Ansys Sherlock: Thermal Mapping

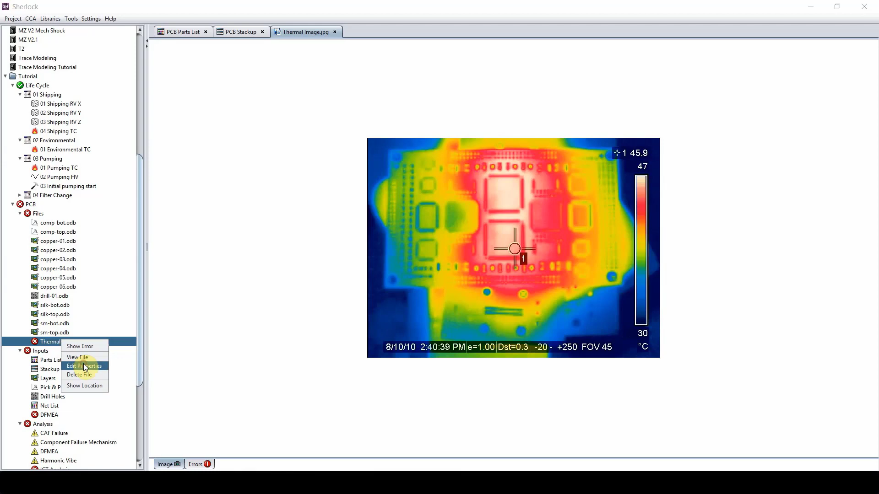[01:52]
On screen: scale top 47°C, scale bottom 30°C
can we overlay this information on Sherlock board so all we need to do is right click on this image file edit properties and then Sherlock is going to ask us what kind of a file is this so thermal map
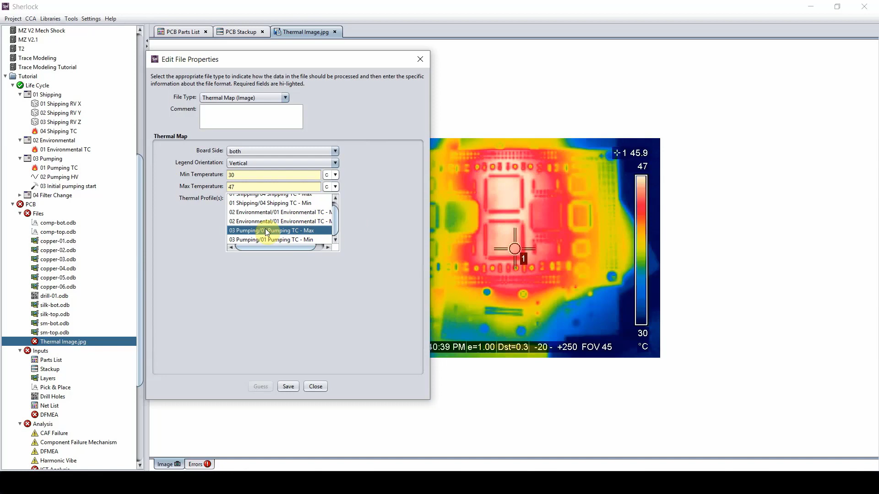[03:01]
On screen: scale top 47°C, scale bottom 30°C
degrees to whatever temperature this map is saying which is what we want if you apply to min that means this will be minimum so it will be minimum this temperature up to 65 so pumping TC max save and now we will go to the mapping tab here at the bottom all we need to do is align the board first as you may not see this but at these corners we have four blue nodes here you have to just drag and drop them here I'm going to do it very quick and 30 and approximate so we have to just align our board all we are telling Sherlock now that